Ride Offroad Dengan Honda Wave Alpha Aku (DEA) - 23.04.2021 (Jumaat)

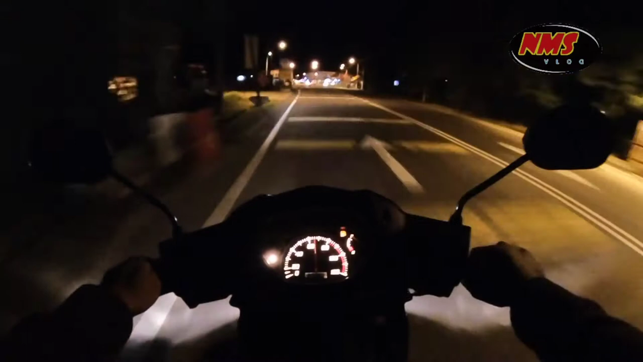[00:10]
Okey. So malam ni aku bersama dengan Cikgu Helmi dan Kamen Rider ada satu aktiviti. Ya, kita nak buat satu ride ya. Ya, ride berpadu dengan alam.
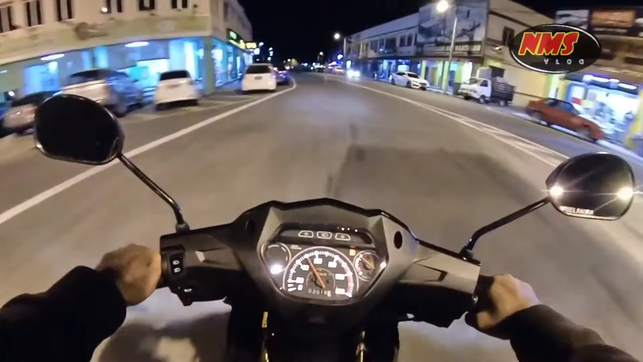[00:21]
Ha. So, apa itu ride berpadu dengan alam? Ha, jom ikut aku, kita pergi ke tempat nak berlongguk nanti. Okey, kita dah sampai. Jumpa Cikgu Helmi di sini. Yes.
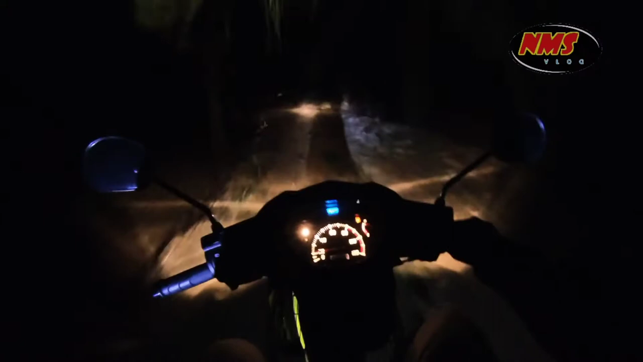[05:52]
Inilah orang kata tak ada kerja, cari kerja ni. Hey. Elok jalan cantik. Nak masuk try juga off-road. Ha, mendapatlah kau.
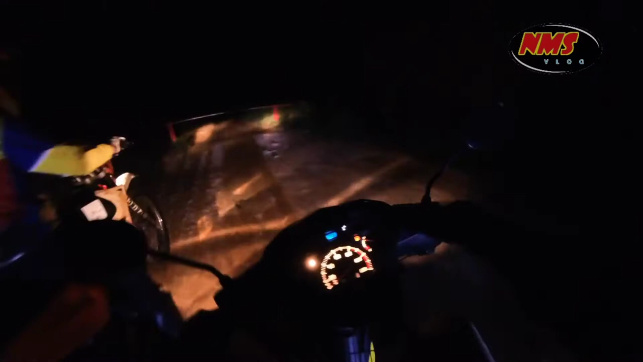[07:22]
Tutup. Boleh lalu ke tepi tak? Tutup. Ni jauh lagi nak keluar ni? Sikit lagi lah. Lepas tu je.
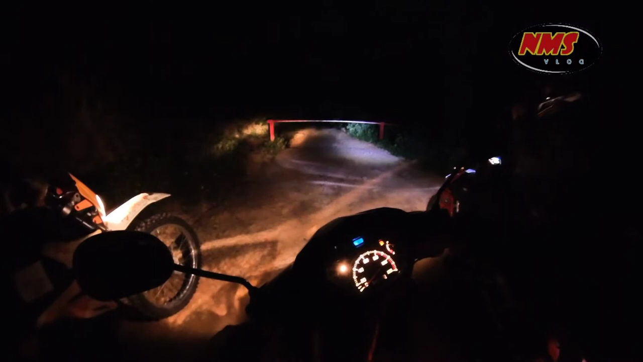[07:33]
Oh. Okay, dah nak keluar dah, dah nak keluar dah. Cepat, dah tak sanggup lah ni. Pagar lagi. Ayuh.
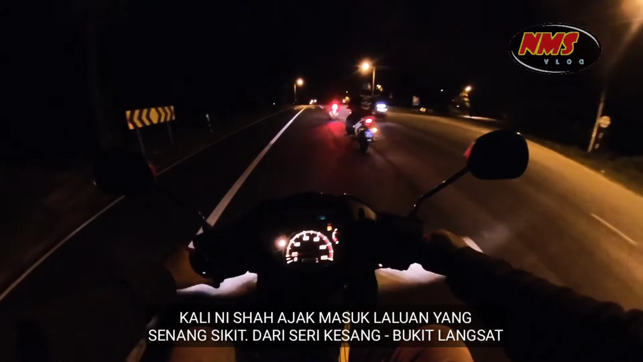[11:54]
Off-road lagi. Oh, yang nak batu gravel.